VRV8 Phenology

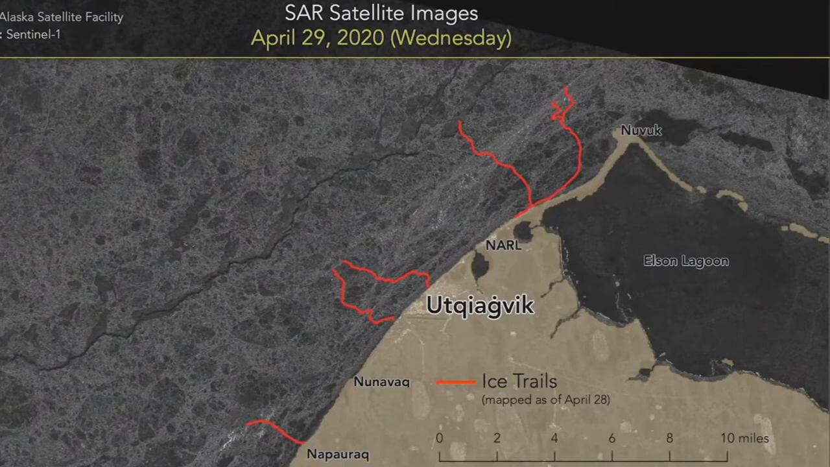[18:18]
These pictures taken from space and from the ground show the ice cover off the north coast of Alaska near Barrow in late April.